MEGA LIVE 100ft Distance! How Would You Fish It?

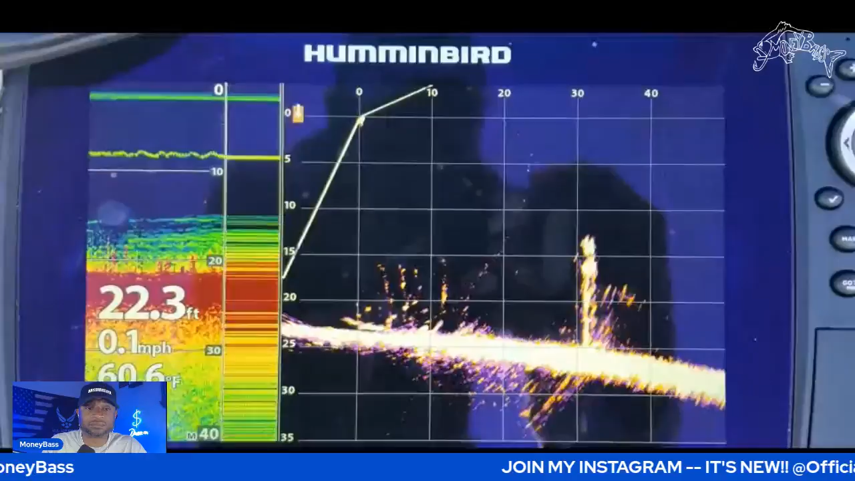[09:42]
On screen: depth 22.3 ft, speed 0.1 mph
um you can pretty much tell exactly what you're looking at now
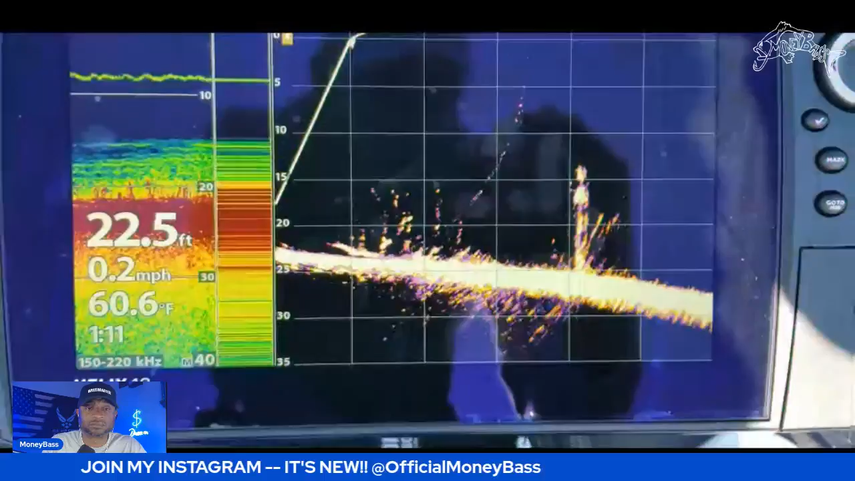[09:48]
On screen: depth 22.5 ft, water 60.6°F, speed 0.2 mph
so once you start fishing more and more and you go over areas where you are able to see
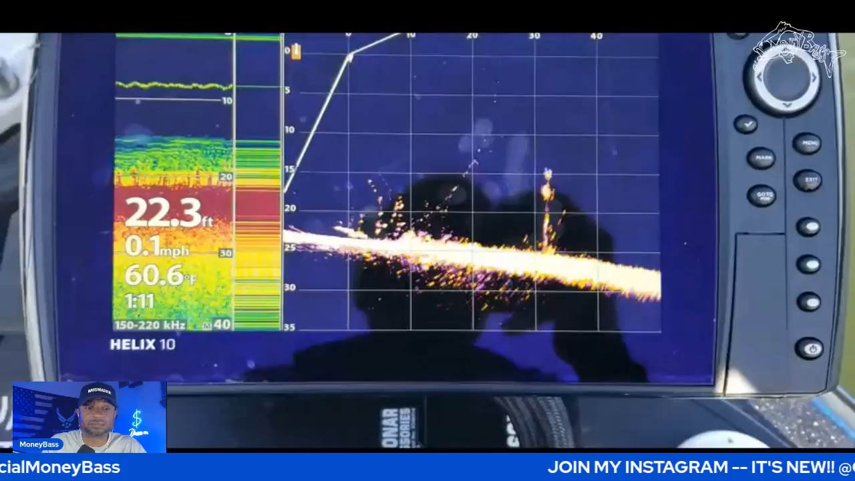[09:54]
On screen: depth 22.3 ft, water 60.6°F, speed 0.1 mph
things on down scan all right so let's go ahead and stop it right there guys so what do you guys think leave
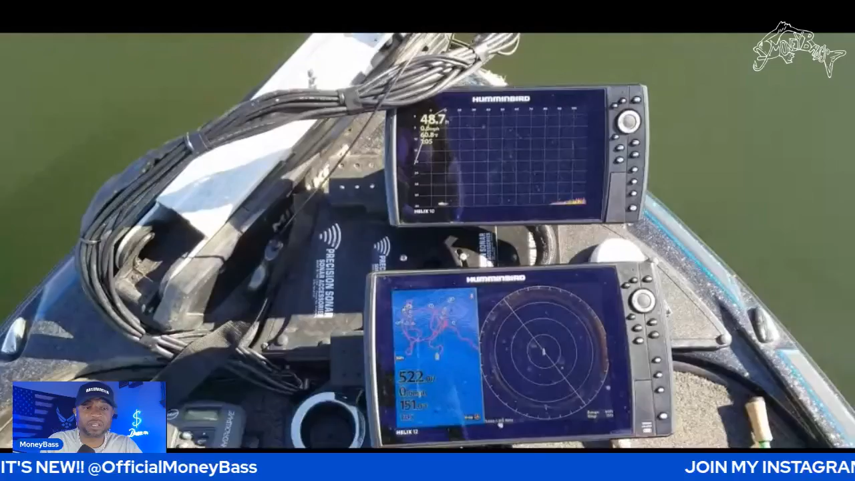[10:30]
um let's see all right guys i'm currently out here just go ahead and mute it real quick and i'm just going to scroll to an area where we can see um a good picture of it so
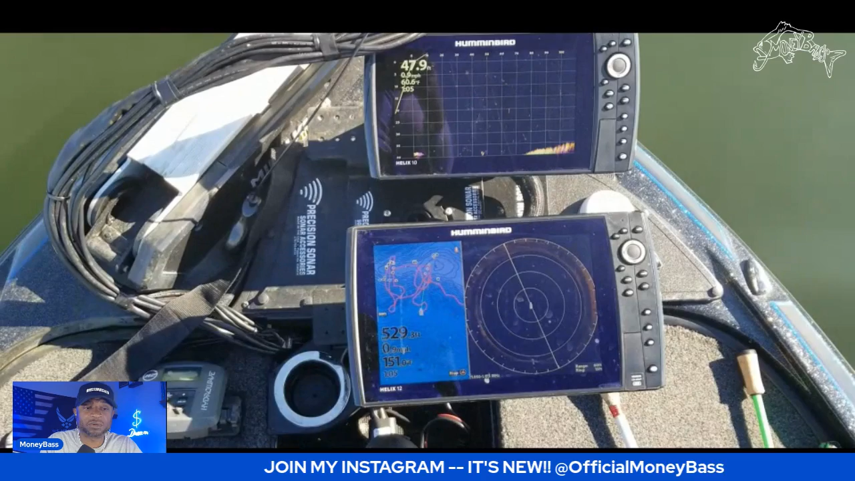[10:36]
as we talk about it we know what we're looking at all right and let's just go to the live imaging since
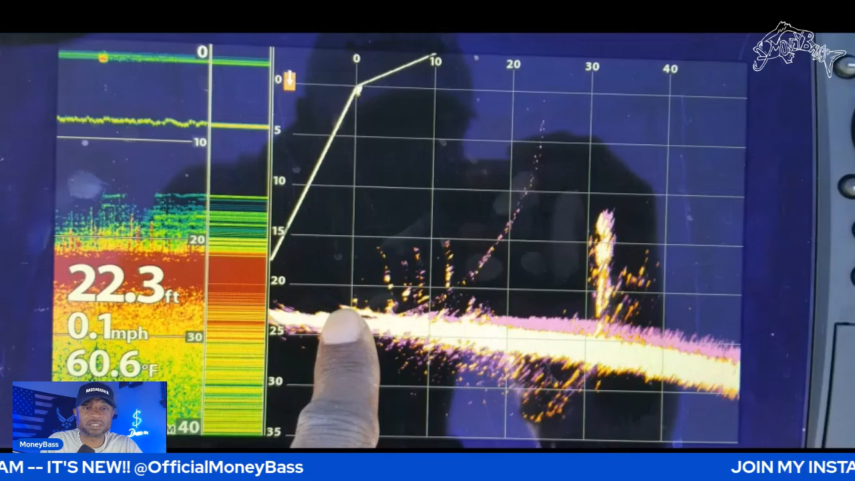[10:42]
On screen: depth 22.3 ft, water 60.6°F, speed 0.1 mph
that is what we are all about right here okay so here we go all right so on the left side well on the the the left side of the screen is actually the sonar so we're not directly on top of it yet so at this instance that sonar isn't really helping you but over on the right hand side you can see the tree that's standing up and the one that is actually falling down so on the one to the right a lot of times those fish will be staged at the top of that um the top of that tree and you can just see those dots
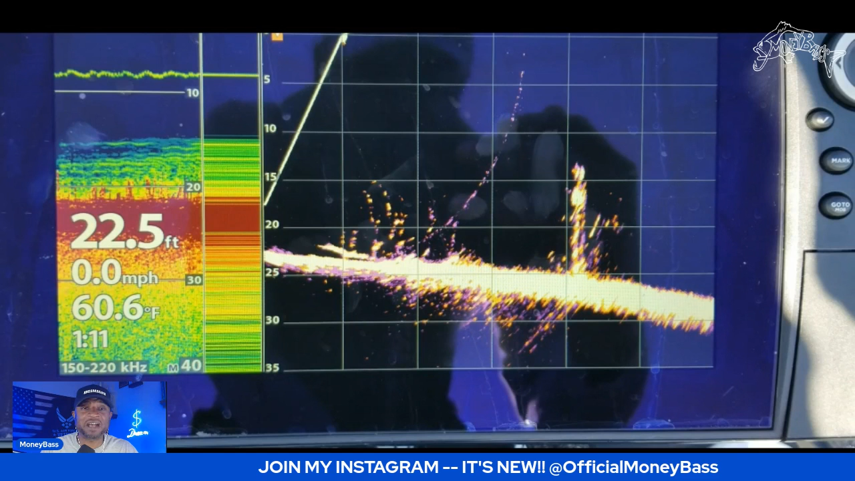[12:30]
On screen: depth 22.5 ft, water 60.6°F, speed 0.0 mph
i said i want to see what you guys have in mind so for me one of the things that i'll do when i'm say about 65 70 feet out from that and as you saw you can start seeing that from around 100 feet or so but once i
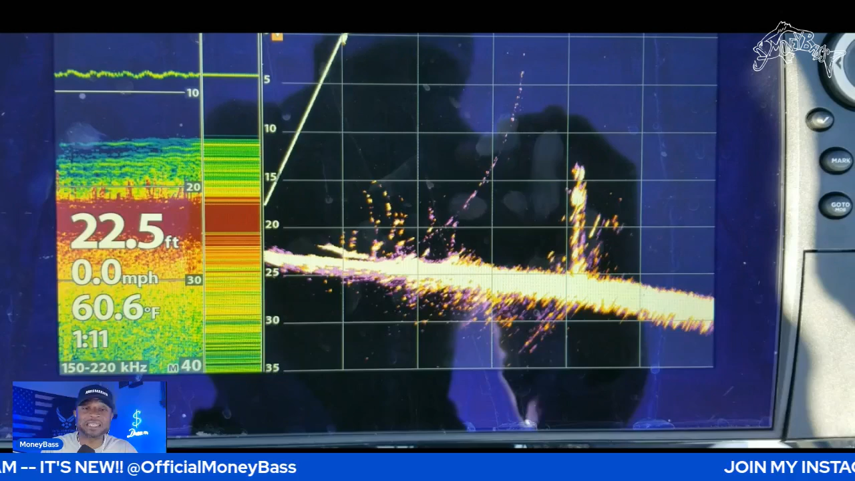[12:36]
On screen: depth 22.5 ft, water 60.6°F, speed 0.0 mph
get into casting distance what i will do is pull up something like a let me just go ahead and pull this